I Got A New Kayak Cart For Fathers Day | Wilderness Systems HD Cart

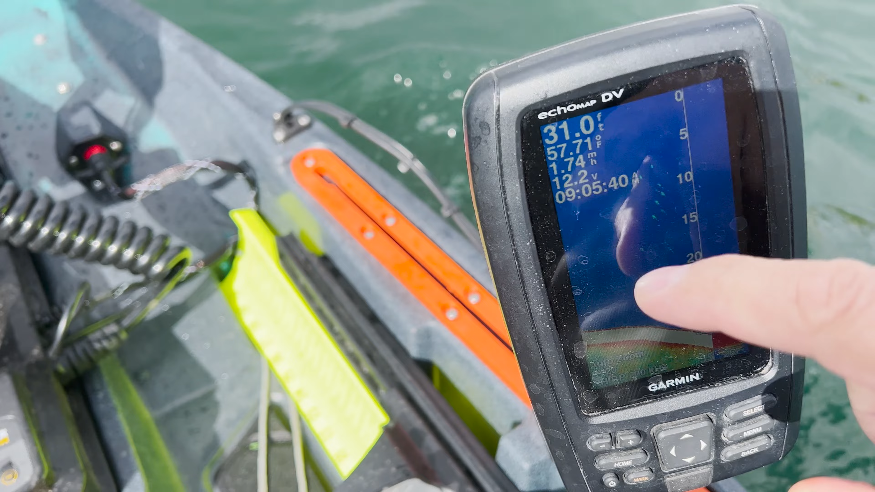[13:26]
On screen: depth 31.0 ft
So we're running 12.2 volts. Looks like that one's holding up pretty good.